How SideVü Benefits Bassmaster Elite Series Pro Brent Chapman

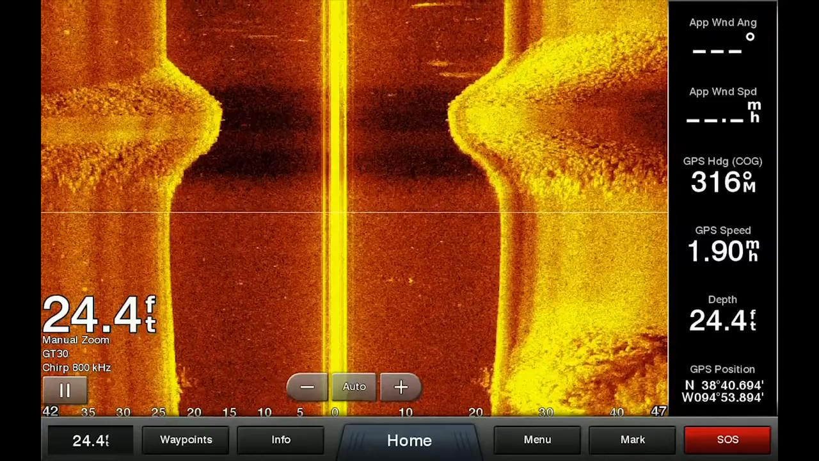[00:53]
On screen: depth 24.4 ft
you can see the rocks off to the sides of it and the actual boat ramp slash road bed right there so you know let's say if I wanted to fish right on top of that road bed I can pause that and right there is actually the end of the road bed that's the end of the rocks but
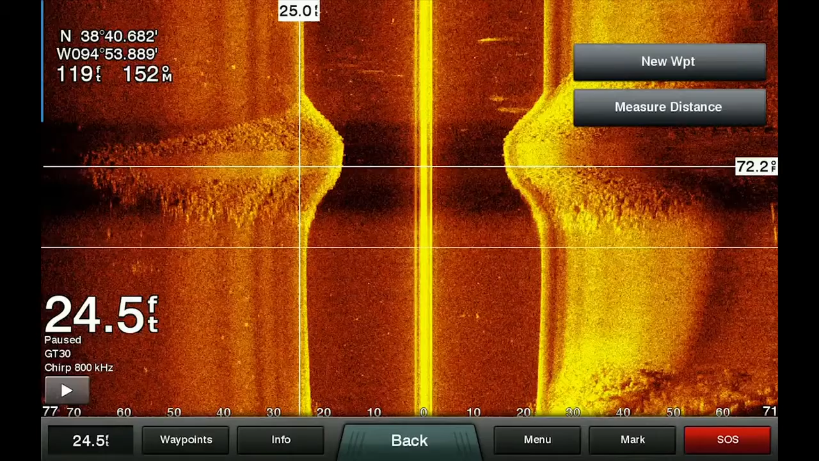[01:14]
On screen: depth 24.5 ft
you know if I say right there new waypoint I know I'm going to be fishing right on the top of that that road bed slash boat ramp I mean it's just amazing the technology that's out there today of you know what that could see you